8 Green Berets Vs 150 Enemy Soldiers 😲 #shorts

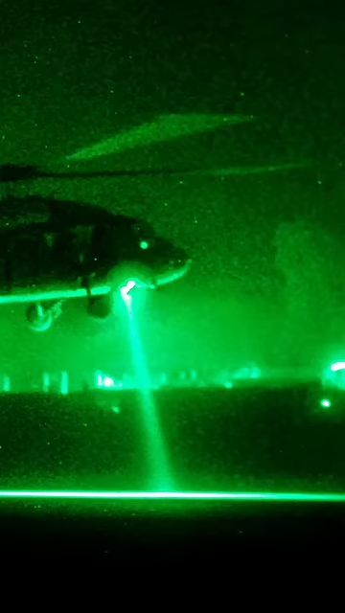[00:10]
The team were dropped off at night by Black Hawk helicopters before taking up position.
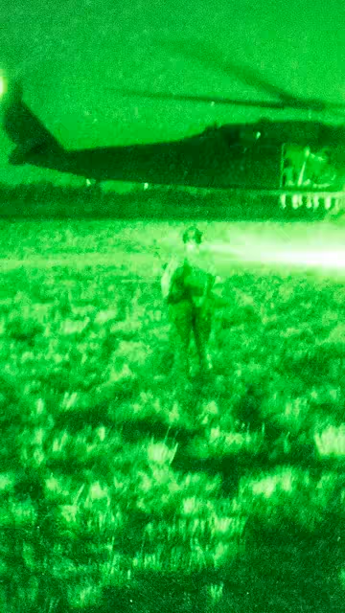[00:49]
Eventually darkness fell, and the Green Berets' team were successfully extracted.